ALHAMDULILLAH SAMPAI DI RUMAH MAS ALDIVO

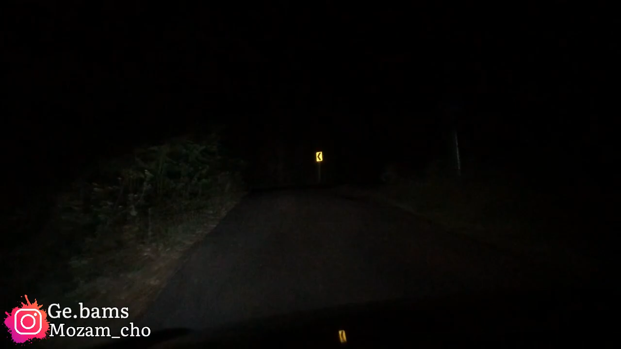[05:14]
Masuk hutan, hutan ya. Nah, akhirnya kita sudah nyampe hutan-hutan dan KT teko ya Mas ya iki ya. Iya, KT teko rek. Alhamdulillah. Hutan-hutan. Gelap-gelap cuy. Ini Mas Ardivo kok mandi yo, eh? Iya, Mas Ardivo ngene kok mandi yo. Aku durung tau mrene blas lho, kok poteng. Poteng iya.
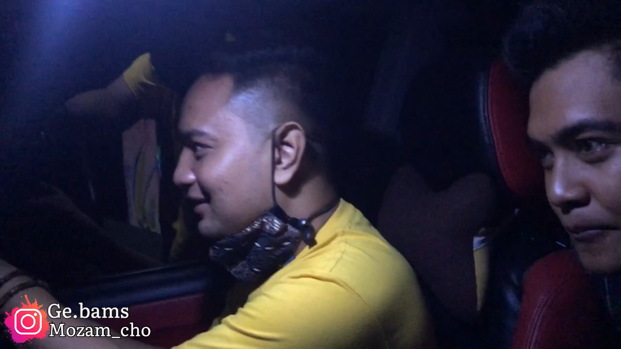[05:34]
Gak ono lampu sama sekali rek, nak kene lek bengi ngene poteng banget. Kanan kiri jati. Kanan kiri. Hutan jati ta Mas iki, Mas? Jati lho Mas ini, Jaya. Kak ketok ya. Ronjalan. Sekarang kita wis nyampe nggone rek. Iki identik ya mesti ono apa obong-obongane pediangane ya nak ngarep omah ya.
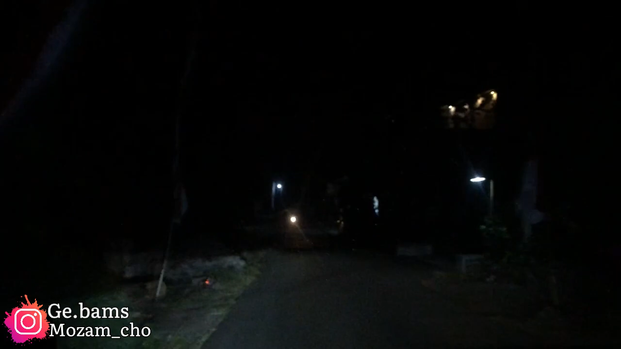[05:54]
Ya iki gang ya. Iki gang ta. Ya iki gang. Kita masuk gang. Gangnya Mas Divo alhamdulillah. Sik Mas sik ado ta Mas teko kene. Wis cedek. Ya. Kali aku gak pernah ke sini sama sekali rek. Dadi ra ngerti. Eh. Wis sampe. Monggo.
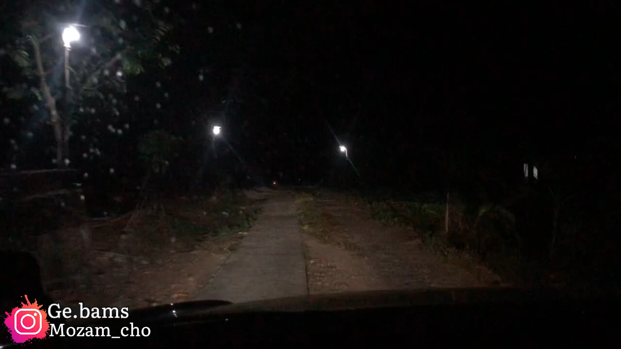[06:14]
Pantainya sini buka aja. Nah oke rek, alhamdulillah akhirnya wis nyampe teko rumahnya Mas Aldivo. Alhamdulillah seperti ini rumahnya. Ini halamannya. Wow. Nah, udah ada disambut orang sama, disambut sama siapa Mas tadi? Mas Tony kaya ya. Mas Tony. Mas Tony kaya ya.